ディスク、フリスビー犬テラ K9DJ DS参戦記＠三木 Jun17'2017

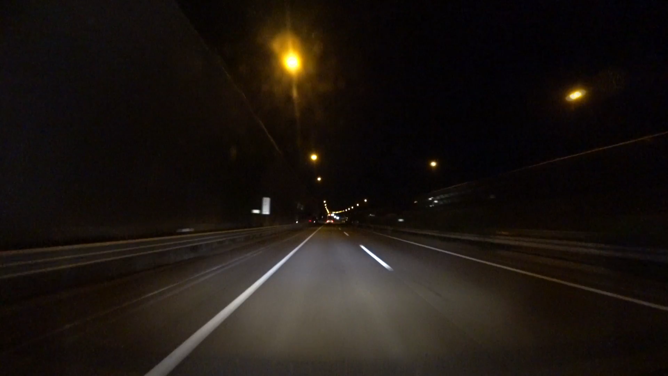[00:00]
はい、ただいま。夜中の1時42分です。今シーズン初めての境内のディスク大会に参加するために、
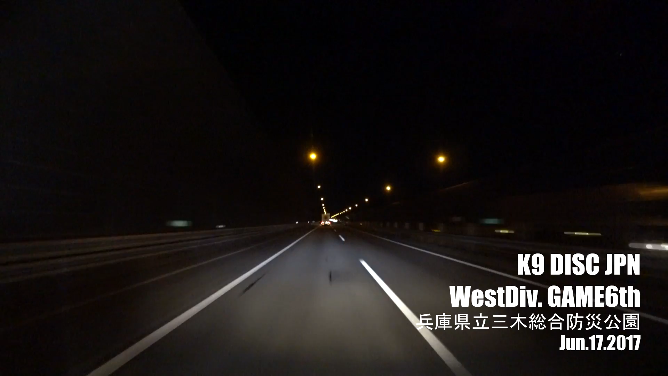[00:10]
兵庫県の三木にもなってます。今、太陽の塔の横を通過したけど、真っ暗になってたわ。ライトアップされてない。もう時間が遅いからじゃない。着きました、着きました。
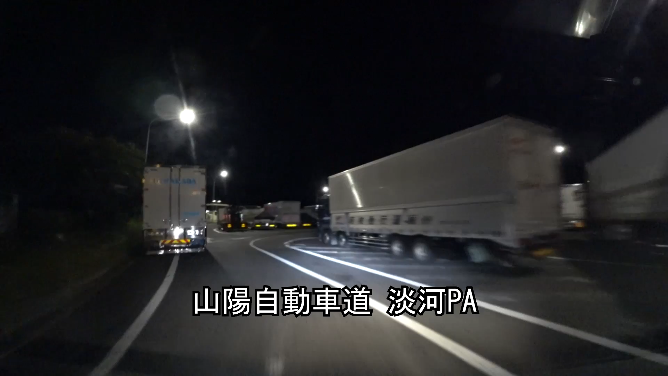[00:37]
トラックの量が半端ないね。
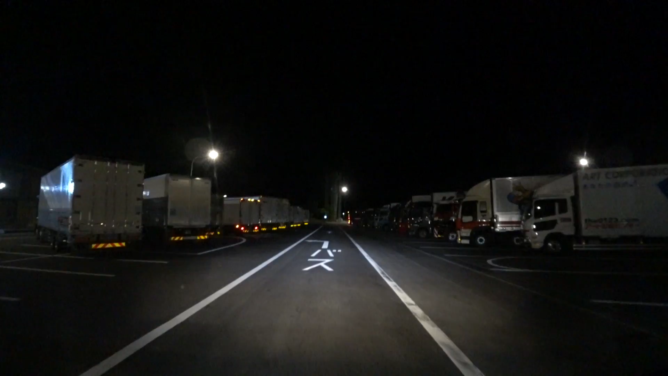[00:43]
トラックがすごいね。乗用車エリアまでトラックが入ってきちゃって。